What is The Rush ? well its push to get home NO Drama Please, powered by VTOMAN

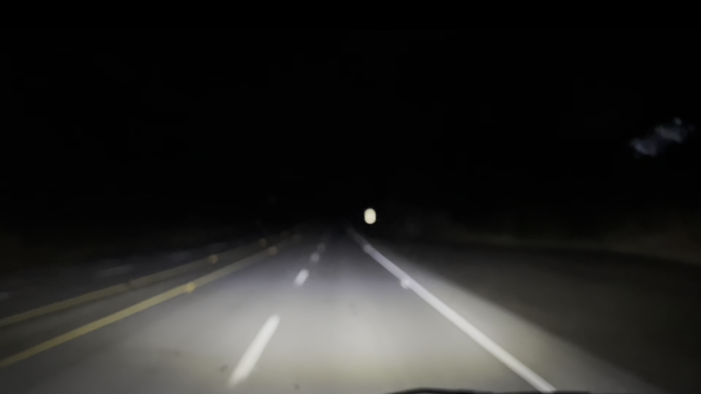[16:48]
we are just passing through Manning Visitor Center. Okay, we are just passing through Manning Visitor Center.
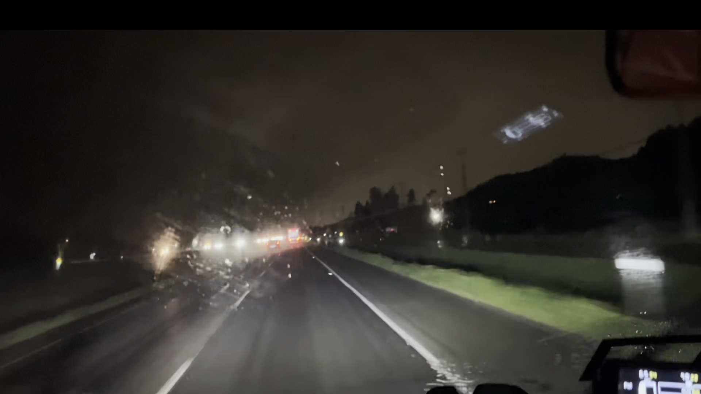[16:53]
Okay, we are just about in Abbotsford. We just passed Chile Park. And boy, it's raining here.
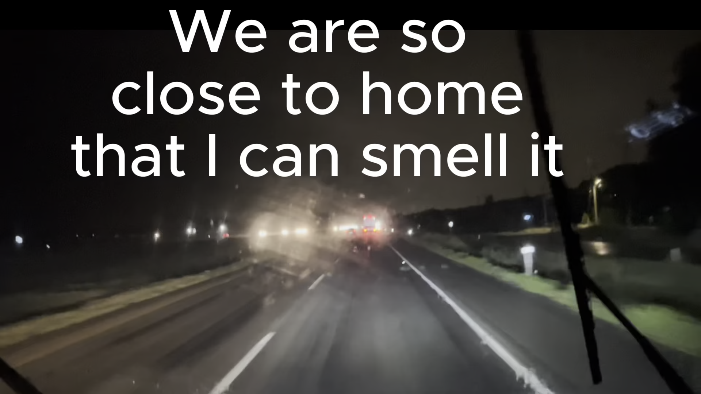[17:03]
So, we are in Langley, my friends. Highway number 10. Highway number 10.